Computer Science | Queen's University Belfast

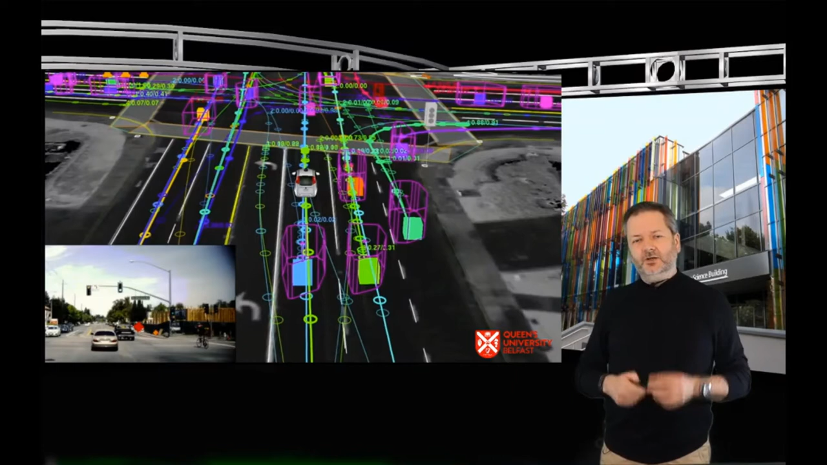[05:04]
They're observing who is around them, what other vehicles are around them, where are pedestrians, where are cyclists. So we are moving with that technology. And all of that is something that you will build upon if you pursue a career in this field. What about the future? What does it hold? What advancements are there?